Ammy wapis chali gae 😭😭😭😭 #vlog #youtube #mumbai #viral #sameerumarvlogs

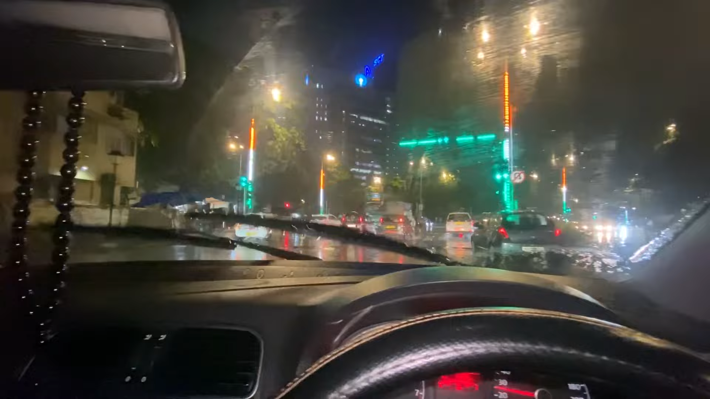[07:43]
दो लोग तो नए आए थे अभी, मतलब पहली बार आए थे तो उनके लिए भी एक एक्सपीरियंस हो गया। चलो मुंबई टहलाते हैं, रात हुई अभी 8 बजे है, अभी मुंबई जवान
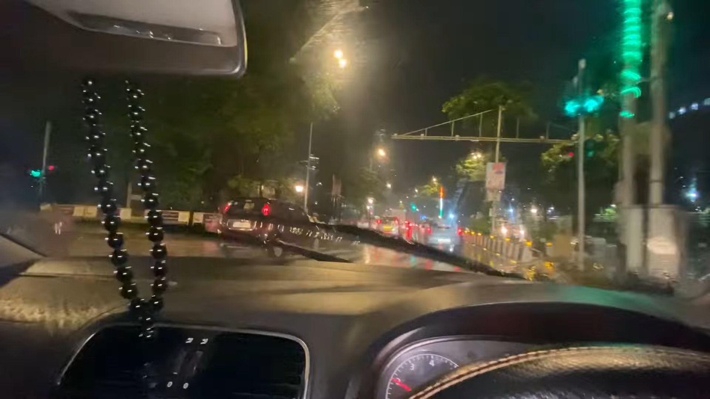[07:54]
पॉइंट जहाँ पर इंडिया टीम आके यहाँ पर सेलिब्रेशन हुआ था, जब वो पैर रखने की जगह नहीं था मरीन ड्राइव पे।
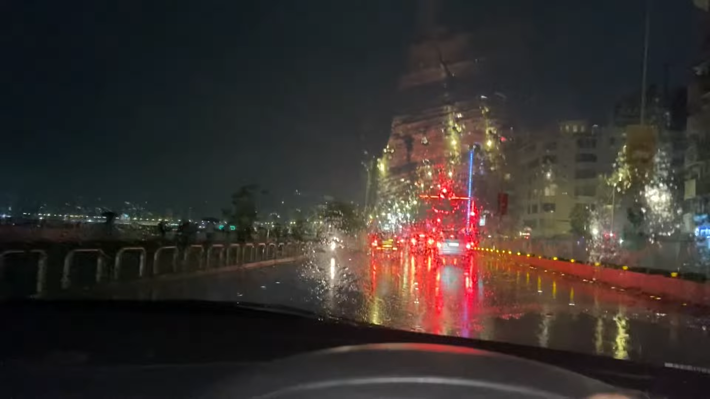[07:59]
और अभी सुकून, हम लोग भी निकले तो थोड़ा सन्नाटा मिला सुकून वाला।